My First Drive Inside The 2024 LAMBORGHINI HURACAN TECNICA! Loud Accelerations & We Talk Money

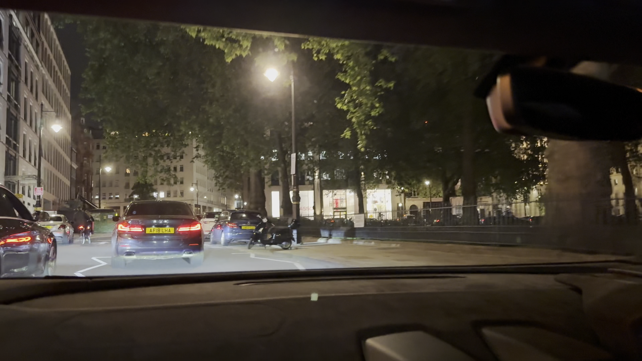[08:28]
Unfortunately, guys, as you can tell, there's a lot of traffic. We're in a bit of Mayfair traffic on a Saturday night. Yeah, I remember you done a tunnel run in this car as well.